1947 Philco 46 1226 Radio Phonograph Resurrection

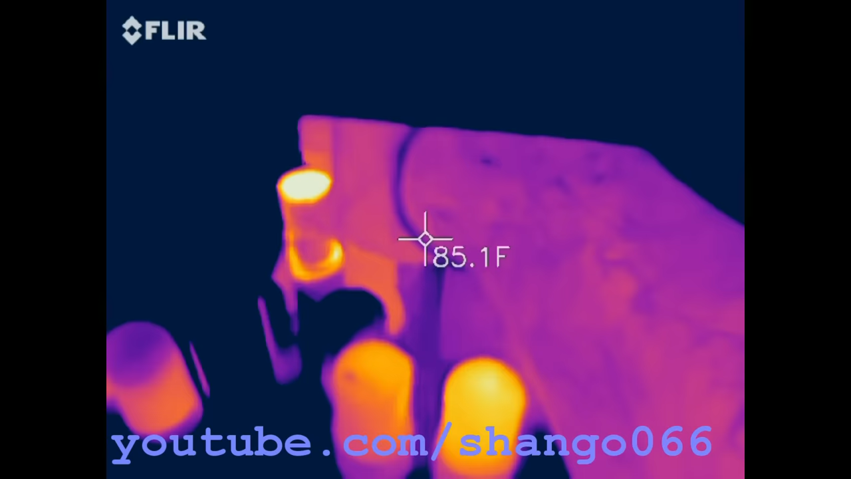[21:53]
On screen: spot 85.1°F
Wow, that sucker's gonna vent. If I let it go, it'll burst.
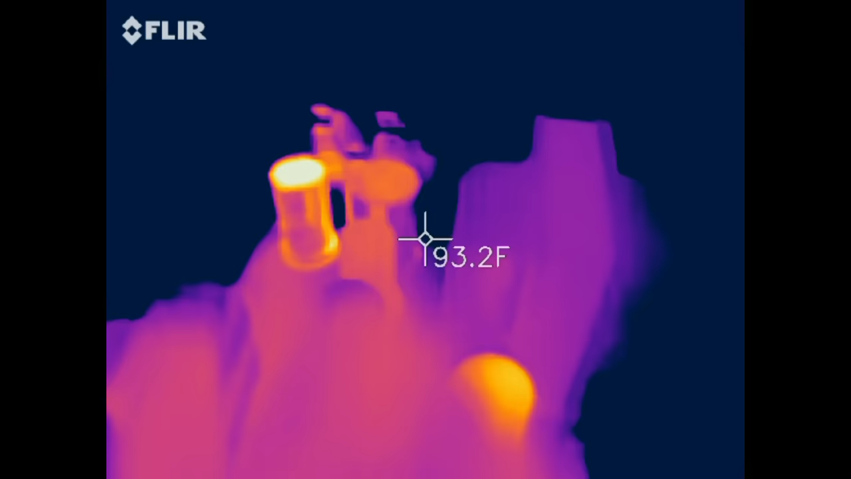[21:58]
It'll vent. Because, I mean, it literally is
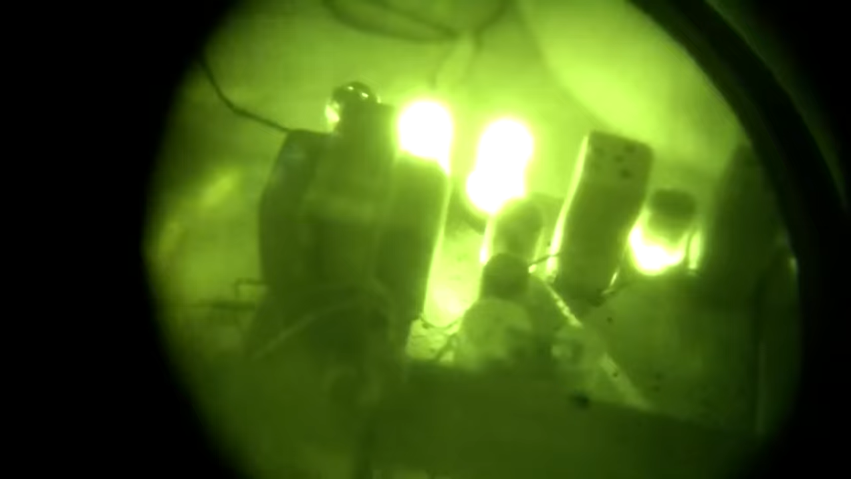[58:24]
This is what the tubes look like at night through night vision. I was gonna see if I could see the arcing,
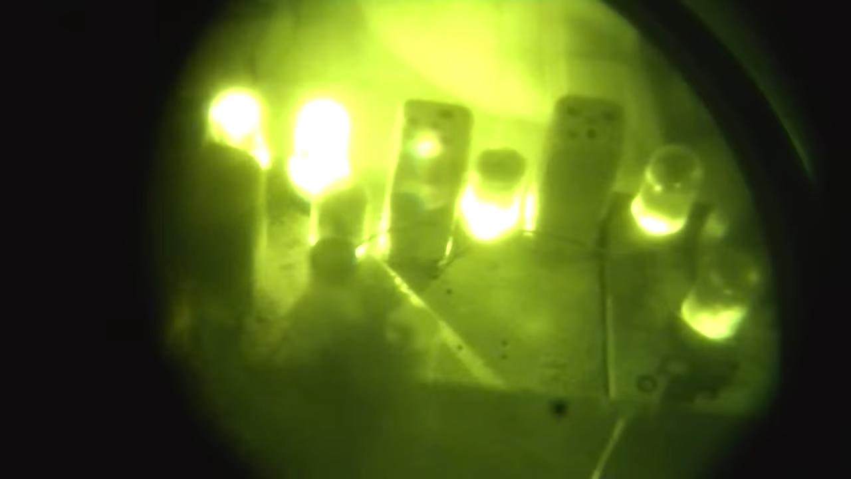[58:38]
and there it finally just started it again.
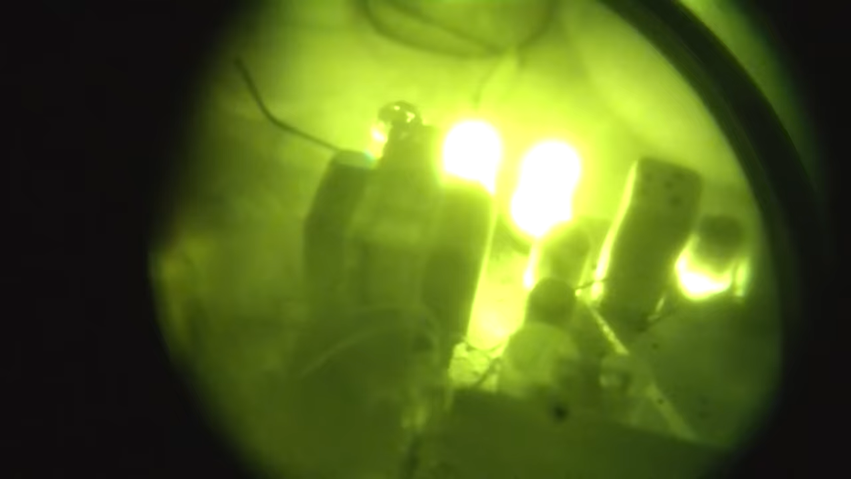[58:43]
So I'm gonna see if I can see that with this. Because a lot of times this thing will...
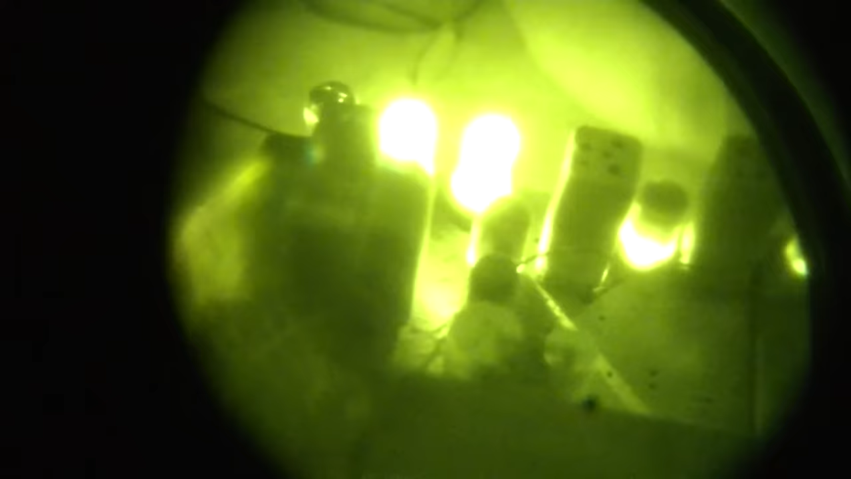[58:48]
I don't know if it's the tube sockets or not. So this is not heat, this is light signature.
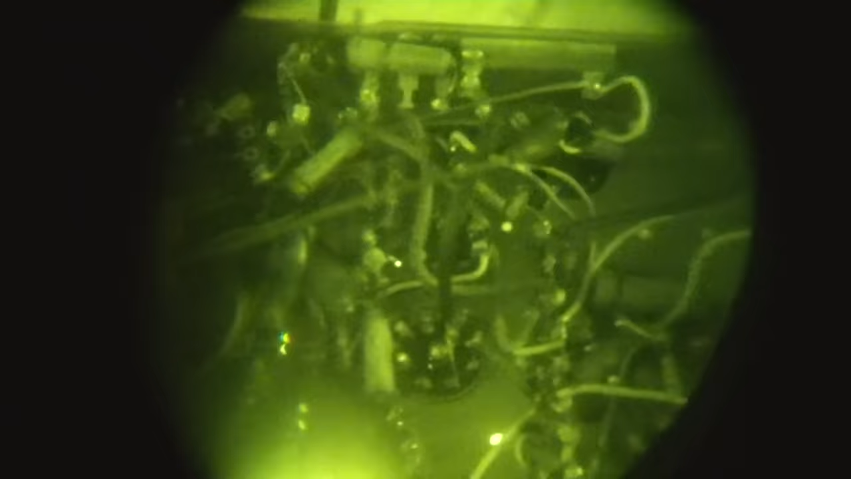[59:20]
Maybe I should look at it with thermal.
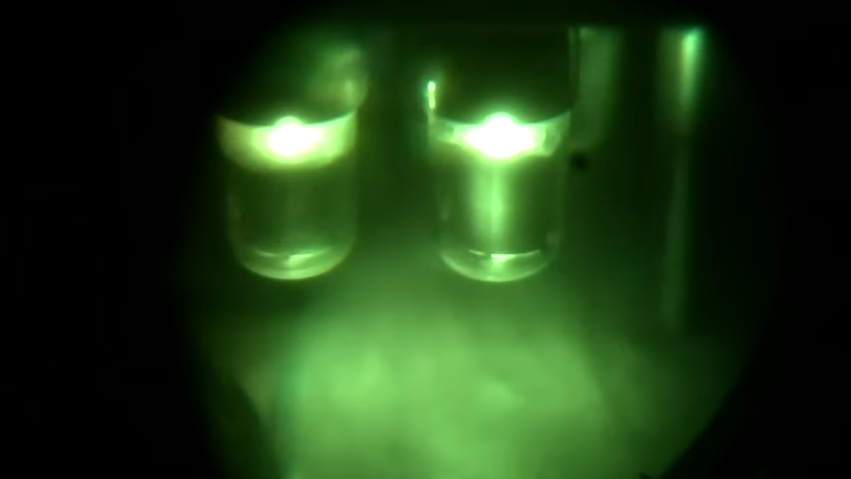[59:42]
So with the night vision, you can actually see that the audio output tube on the right is slightly red plating. See that? See how the one on the left here is not red in the middle?
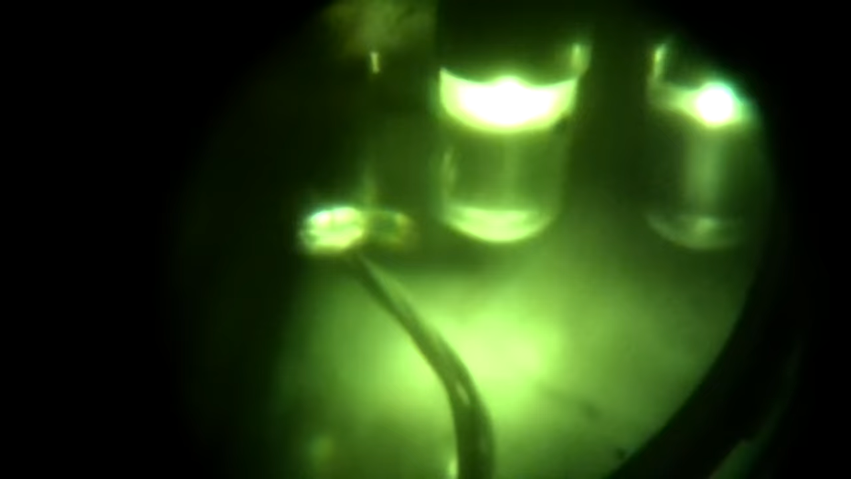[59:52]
Or there's no light in the middle.
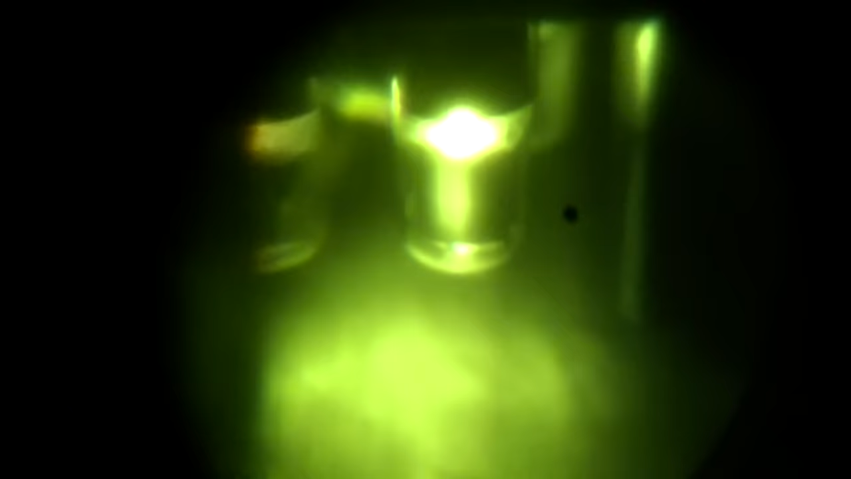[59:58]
This one here, slightly red plating.
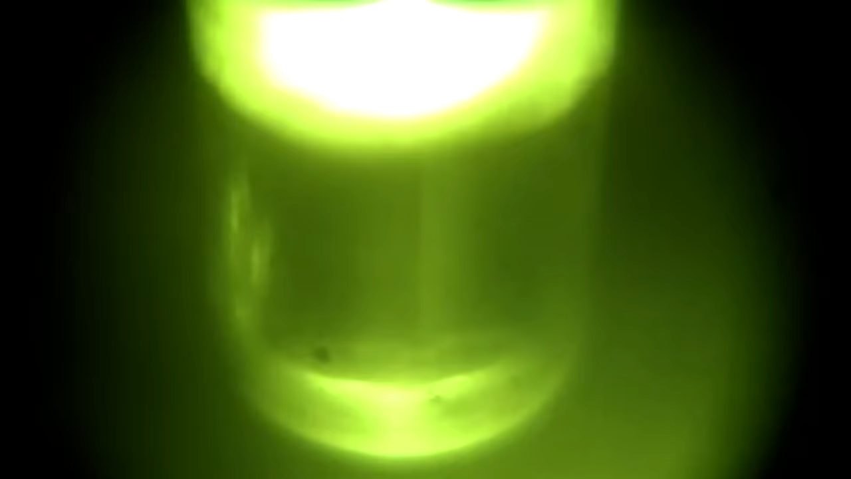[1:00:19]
Yeah, that's very clear. That's the one on the left. That's the one on the right.
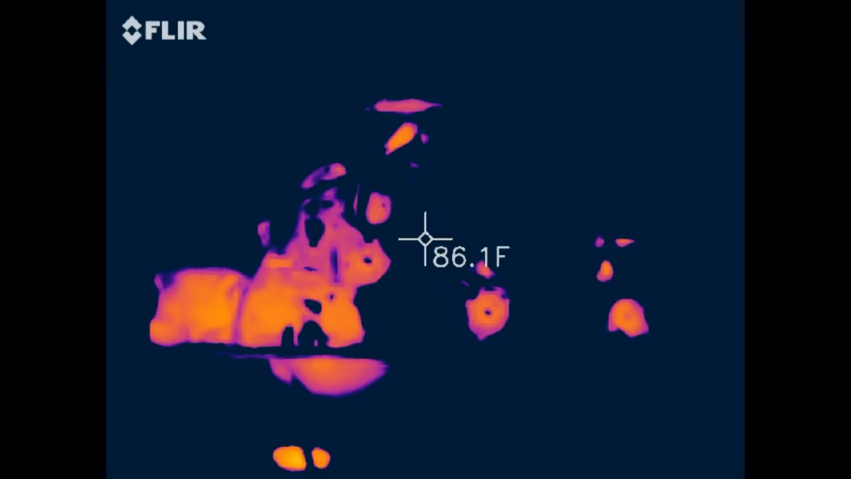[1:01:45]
On screen: spot 86.1°F
Well, there's really nothing hot in here except
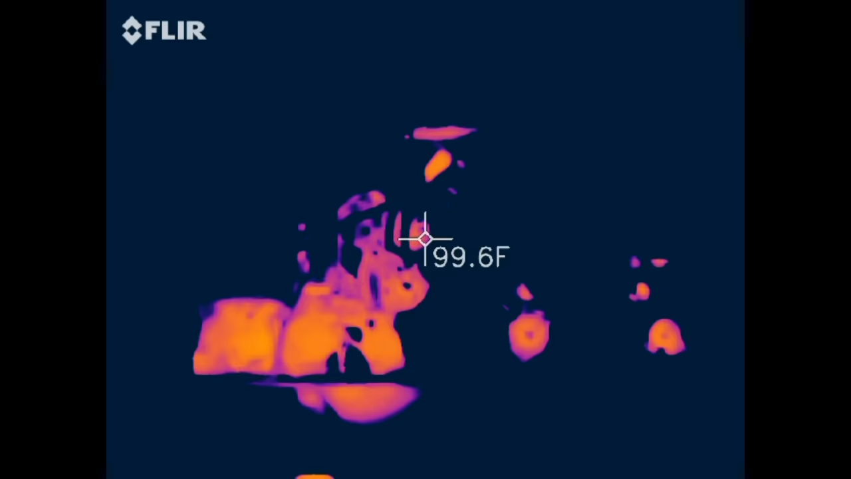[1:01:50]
those are all tube sockets that are hot.
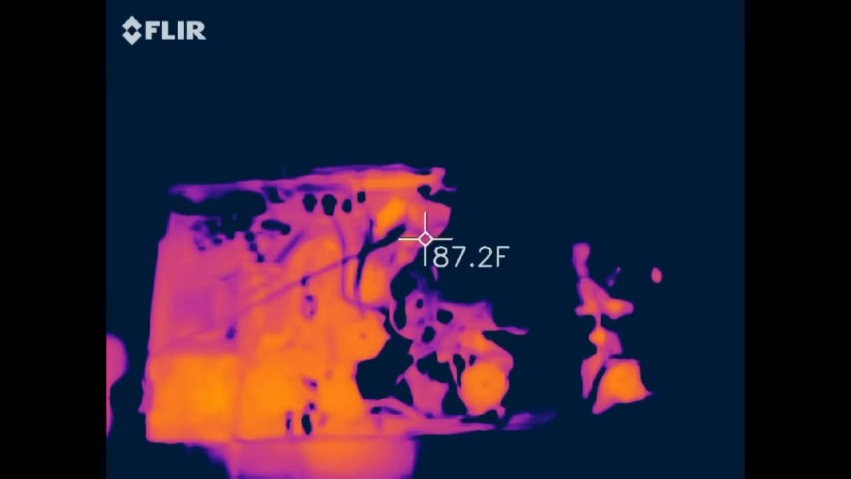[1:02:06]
So, I don't see any issues here.
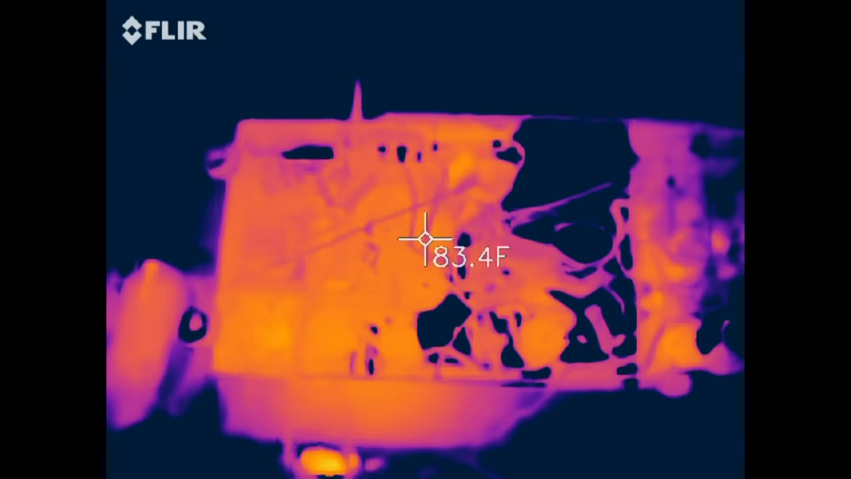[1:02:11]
On screen: spot 83.4°F
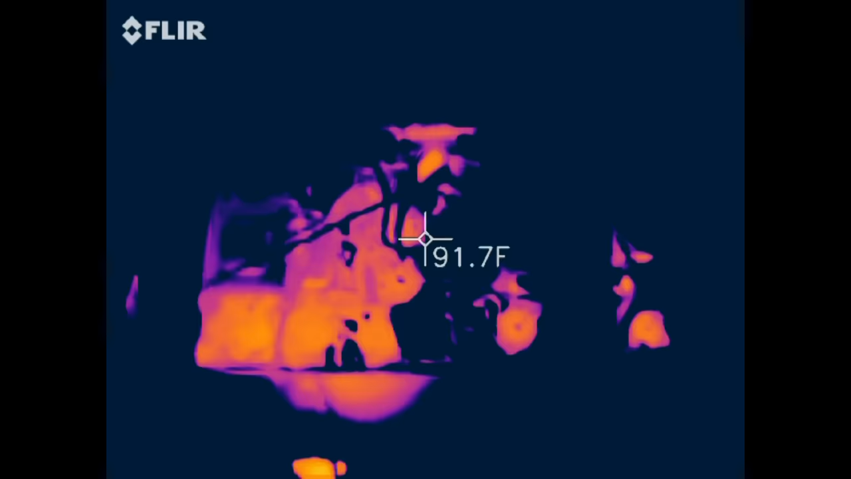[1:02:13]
On screen: spot 91.7°F
That, of course, right there is the dropping resistor. The 15K dropping resistor.
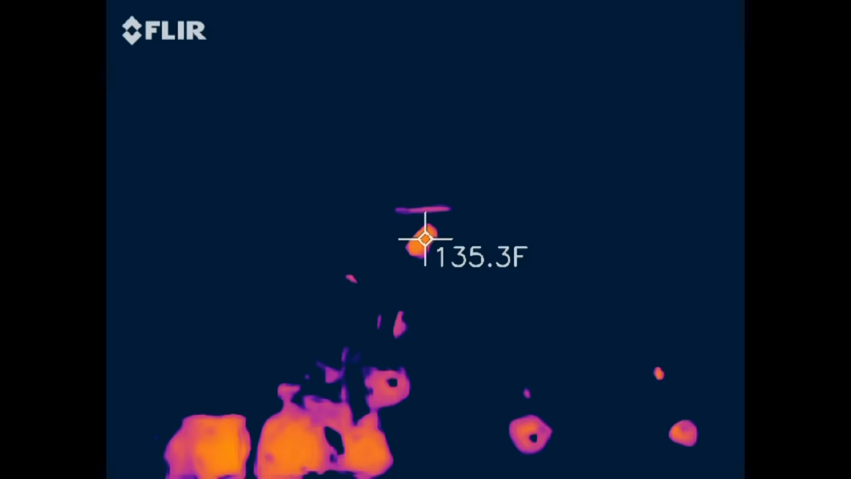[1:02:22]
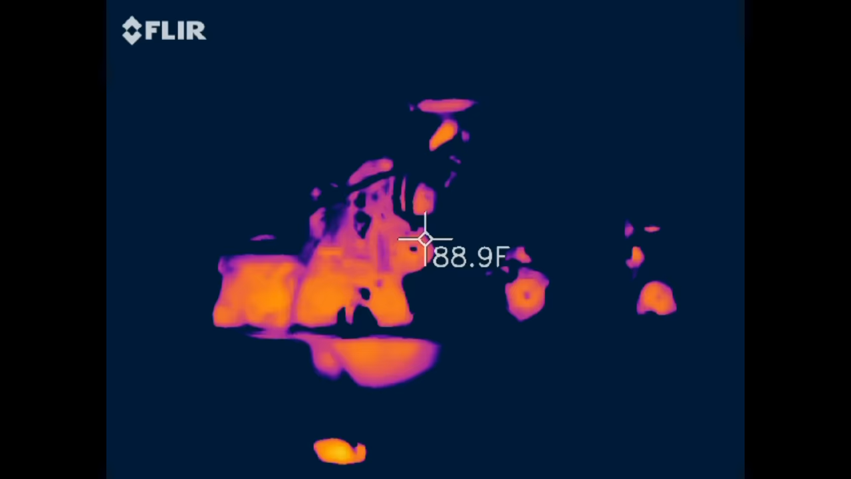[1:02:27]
On screen: spot 88.9°F
And these are just all tube sockets that are hot.